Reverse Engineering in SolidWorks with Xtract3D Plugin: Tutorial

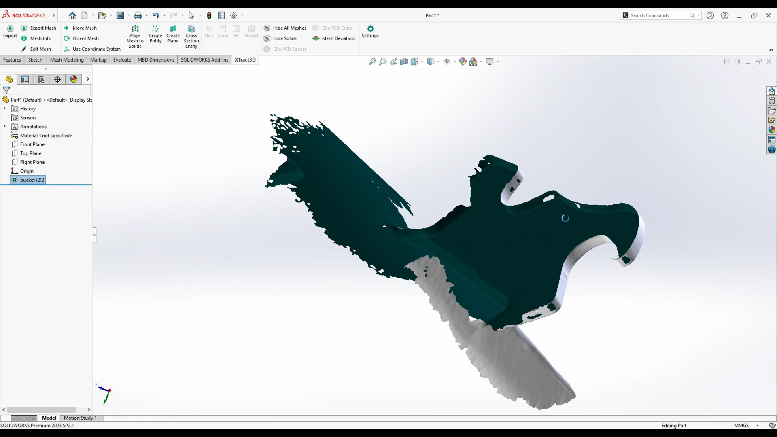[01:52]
As you see when I go on the front plane it doesn't quite show me the front side of the objects.
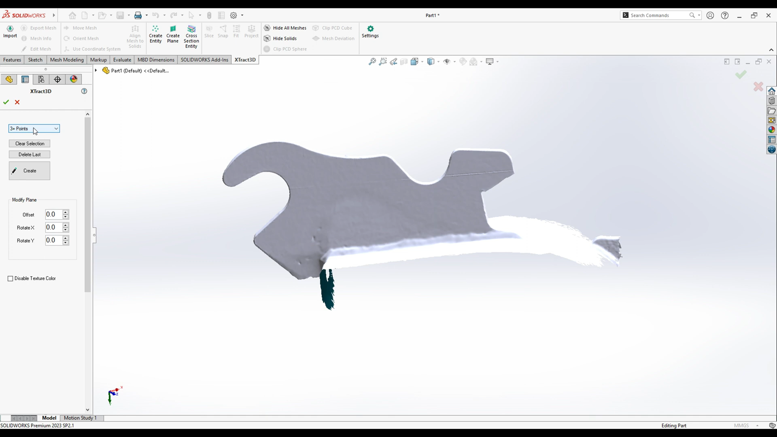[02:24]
Now make sure you have three plus points here checked and the sidebar menu is loading up normally. To create a plane just simply click on the side of the object and
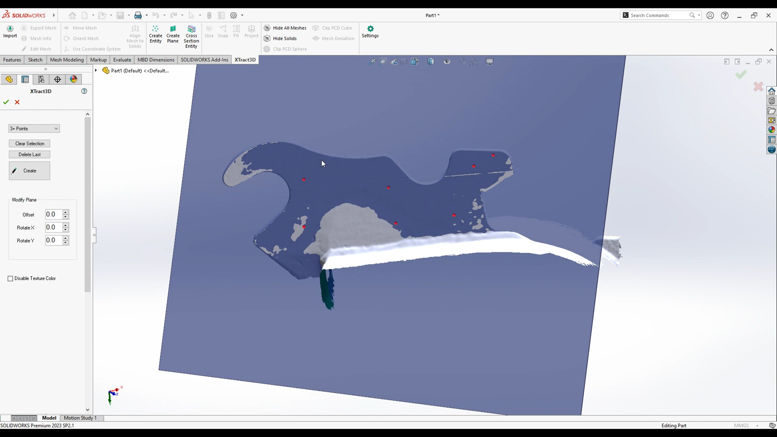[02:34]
it will show you a plane generated with respect
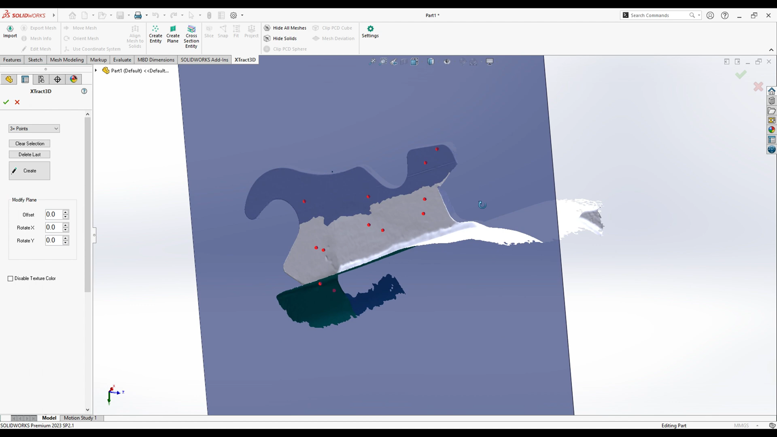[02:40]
to the surface you selected.
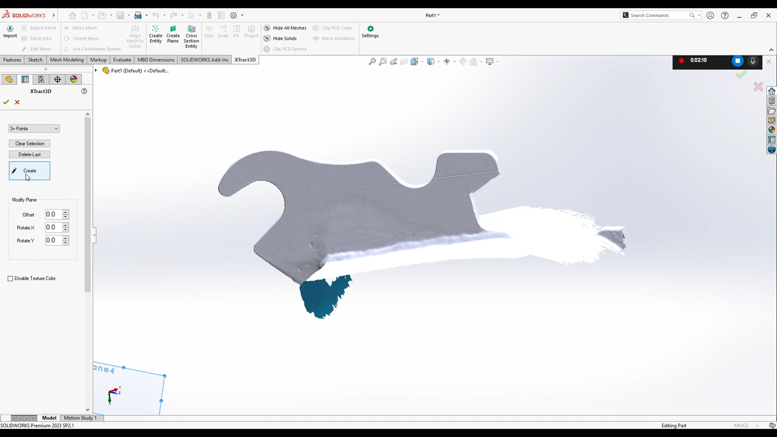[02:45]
Click Create to create a plane. If you don't see a plane upon clicking
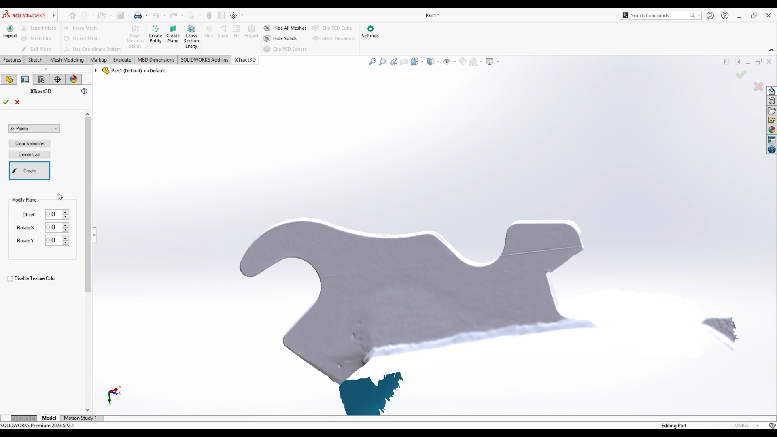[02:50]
the Create button that's OK because sometimes the plane creation becomes a bit small and it locates to the off-center of the object.
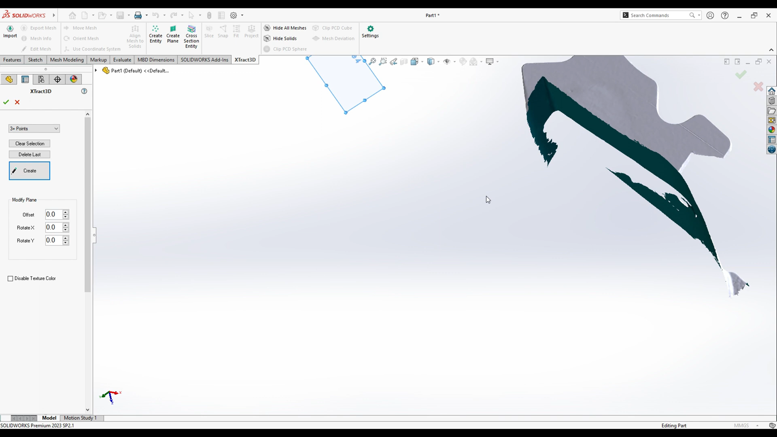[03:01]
So just make sure you're not creating multiple planes by mistake.
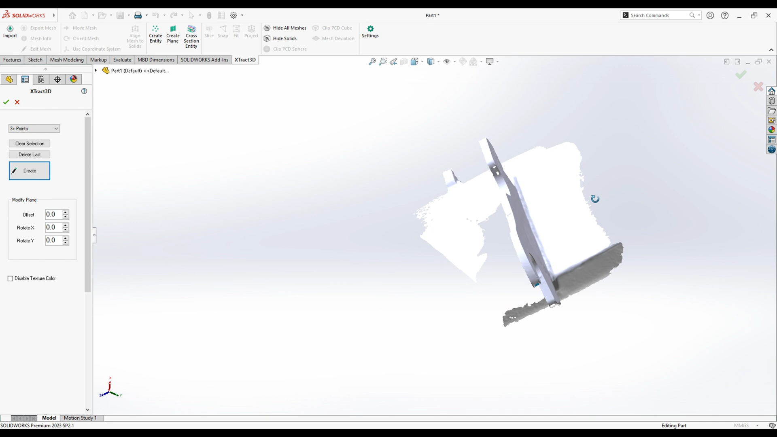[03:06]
So we're gonna keep continue this process to create the top facing plane as you see right here
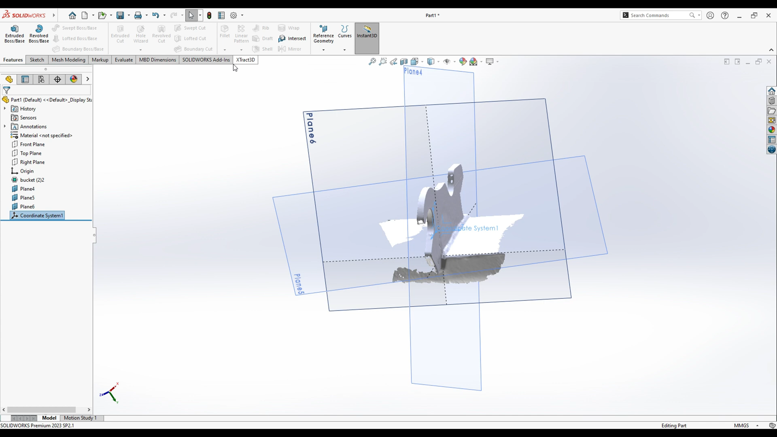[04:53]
And to select a reference system just go to extract 3d click on the objects and use coordinate system. Simply click this coordinate system 1 we just created.
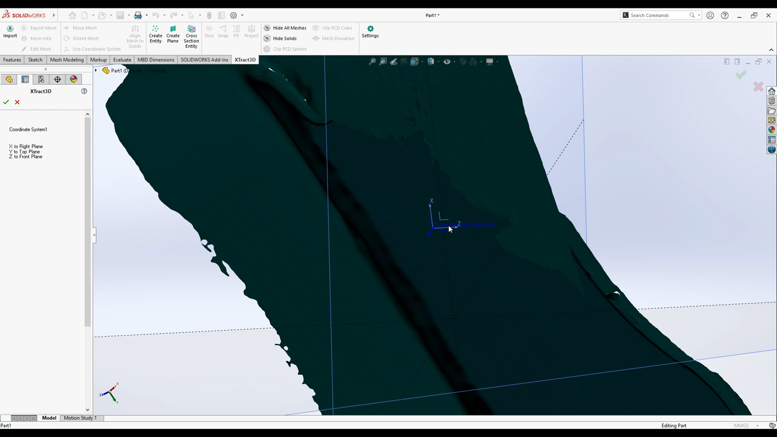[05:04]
Boom.
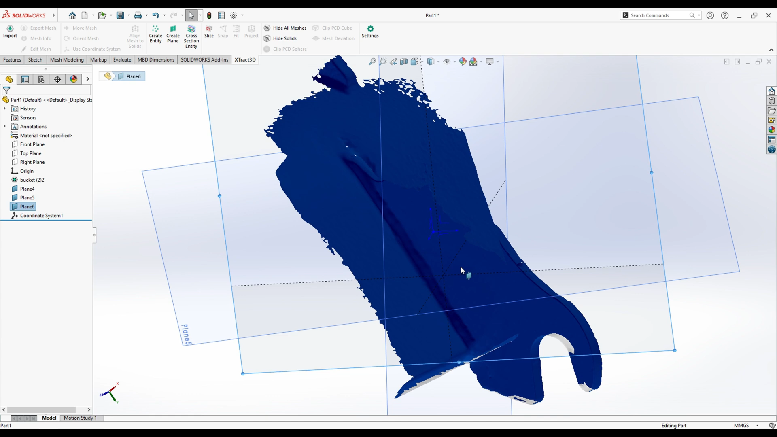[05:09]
And now we have a system that goes with respect to the object.
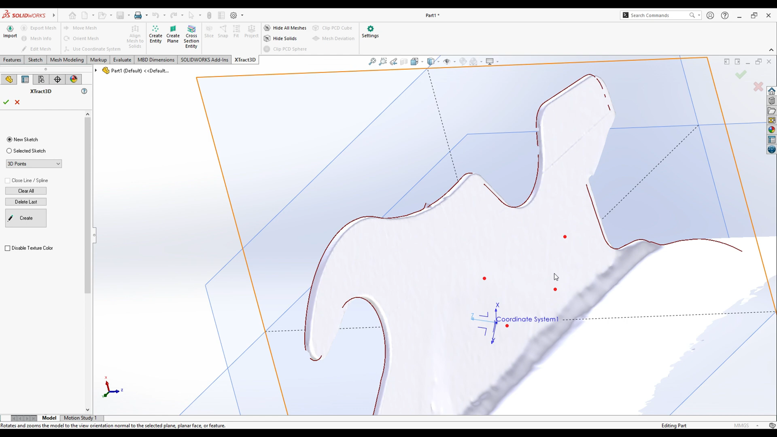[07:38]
And what I can do afterwards is to create
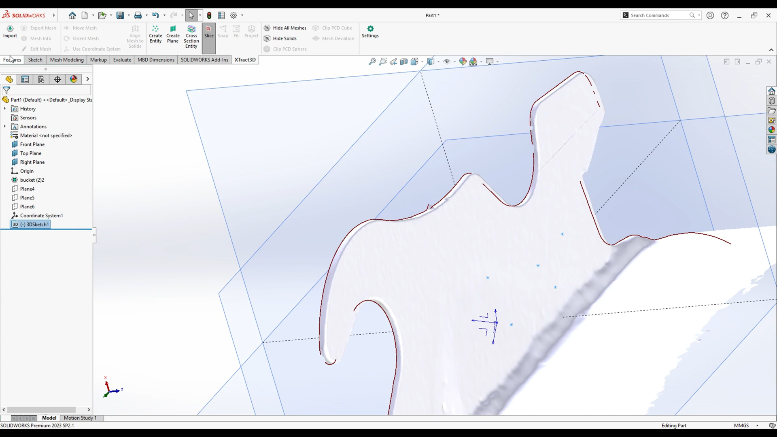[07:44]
a plane using reference geometry in SOLIDWORKS. We'll set the first reference to this
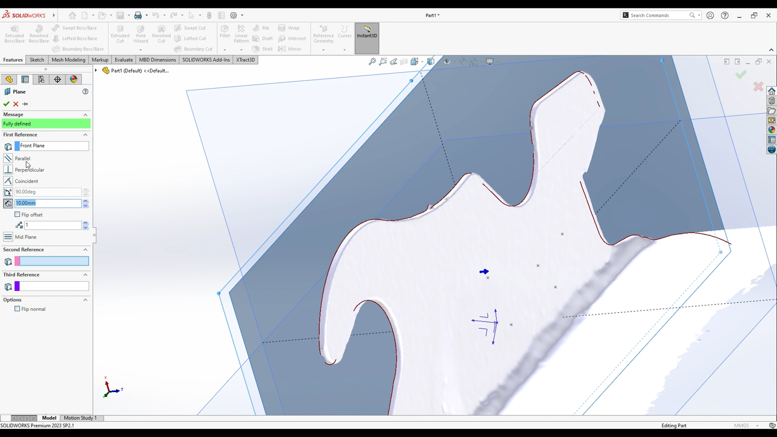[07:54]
as parallel and we will set the second reference to these points.
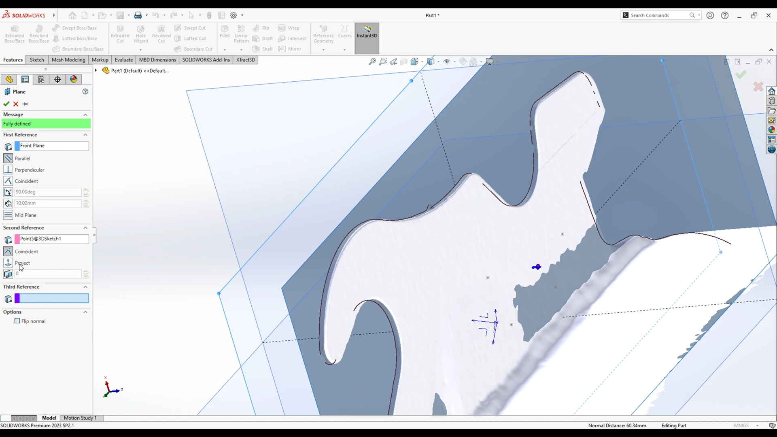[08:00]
To coincident whoops you're getting some rebuild errors delete this.
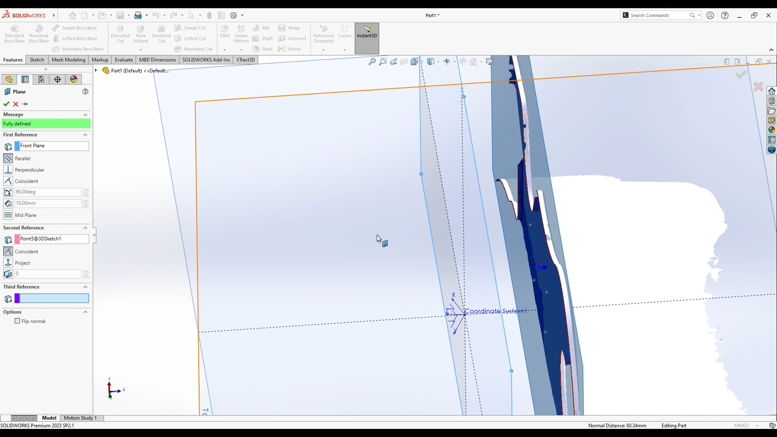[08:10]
And as you see this will allow us to very precisely set a SOLIDWORKS plane on the 3d points we have assigned earlier.
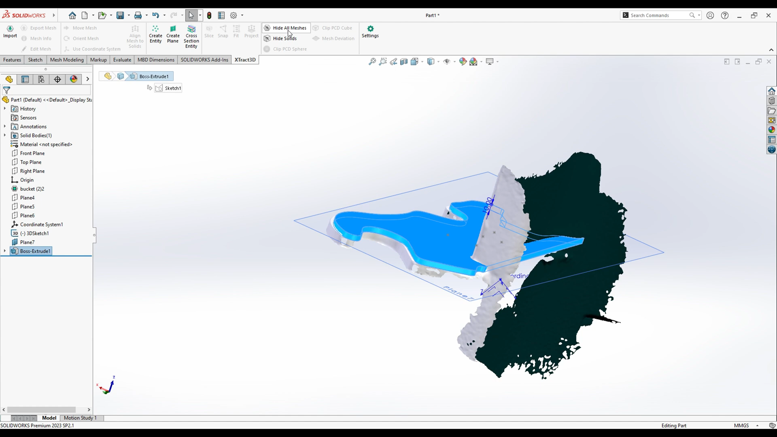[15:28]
We have only done one side of an object.